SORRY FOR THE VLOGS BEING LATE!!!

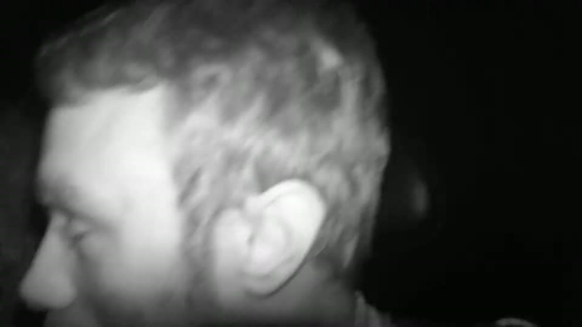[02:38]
actually so it's been fantastic
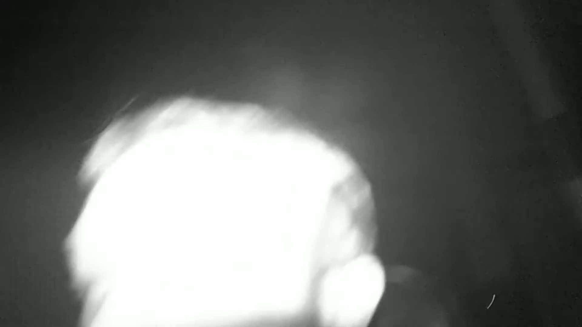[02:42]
and now we are going to take this to get some bits and bobs because I can't see I put night vision on well now can't even find Gemma oh she's here so yeah it's been a good game actually so if it's on night vision folks and